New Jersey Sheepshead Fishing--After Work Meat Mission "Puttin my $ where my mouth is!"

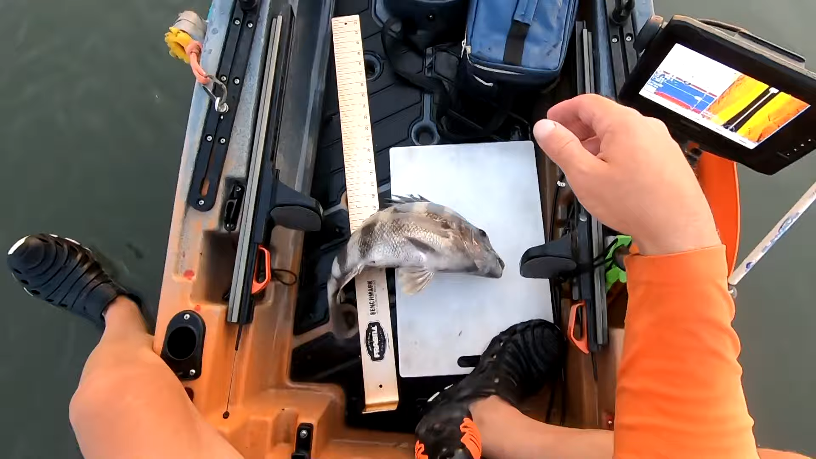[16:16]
So he's 19 and a half. Nice size fish. This one's going back. I don't need to keep any more. He's lively, so I probably shouldn't even have to do a long release here.